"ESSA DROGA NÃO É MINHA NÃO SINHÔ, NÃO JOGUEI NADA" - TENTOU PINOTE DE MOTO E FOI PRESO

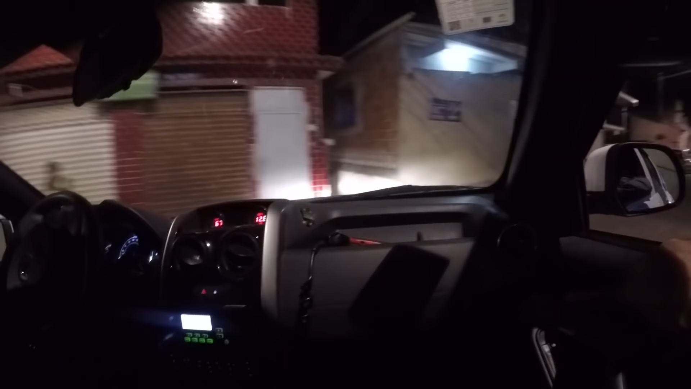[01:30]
Cena, acompanhamento da moto. Ele está na PAN aqui na região de São Pedro.
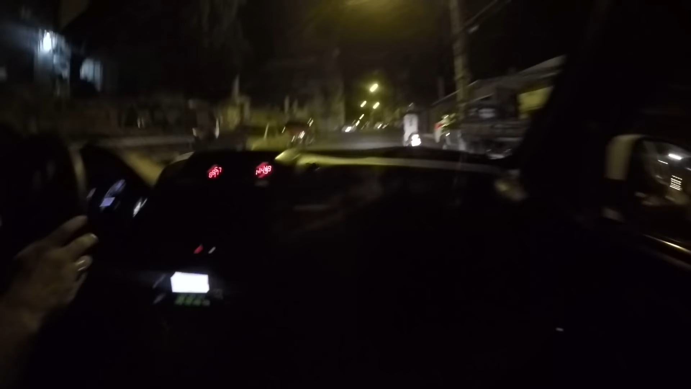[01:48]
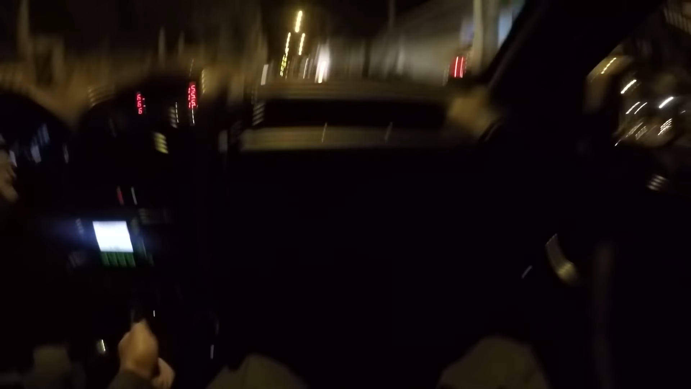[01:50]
Jogou. Bora, Joe. Costa aí, vai.
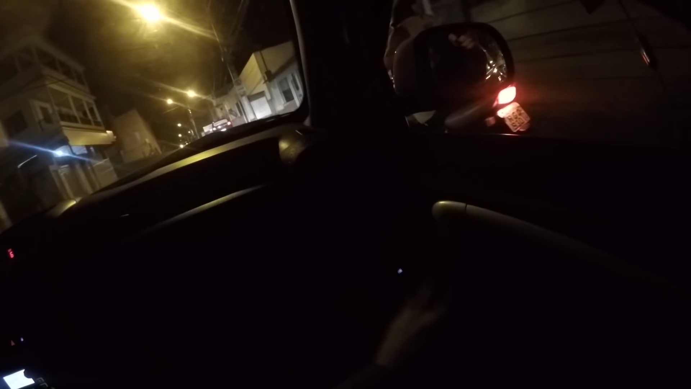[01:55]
Vai tomar, hein, Zé. Vai Opa. Tomar, hein. Se não parar, vai tomar. Mão na cabeça aí, vai.